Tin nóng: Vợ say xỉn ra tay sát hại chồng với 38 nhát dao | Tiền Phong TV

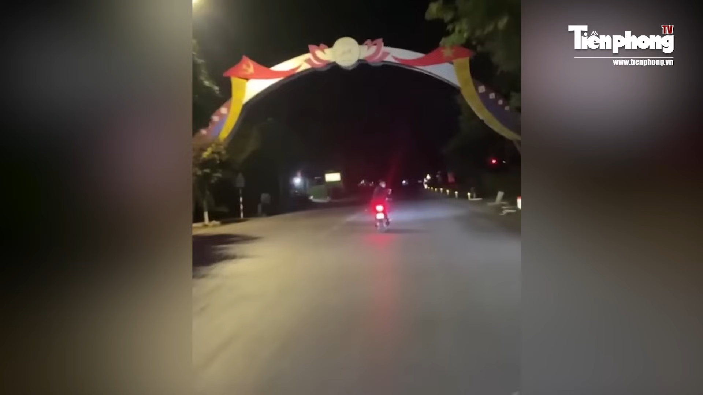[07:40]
11 Thấy một nhóm nam thanh niên không quen biết đang điều khiển xe mô tô đi với tốc độ cao Nên Minh, An, Hiếu và Khoa đã điều khiển xe mô tô không đối mũ bảo hiểm Tham gia giao thông phóng nhanh lãng lách